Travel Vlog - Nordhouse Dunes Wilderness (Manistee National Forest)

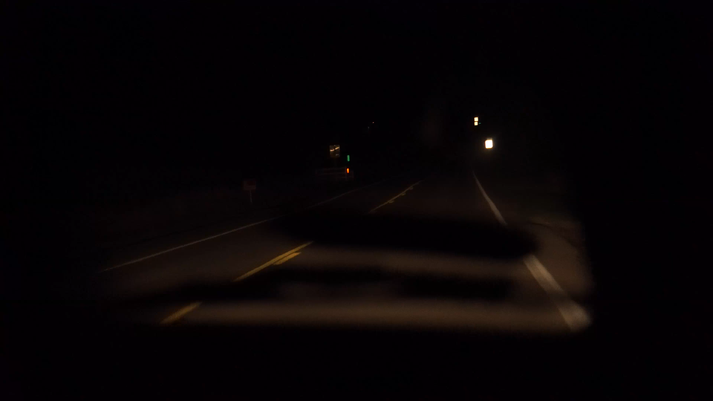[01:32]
One thing that was kind of tough to capture, mostly due to the lack of lighting, was how long this road was.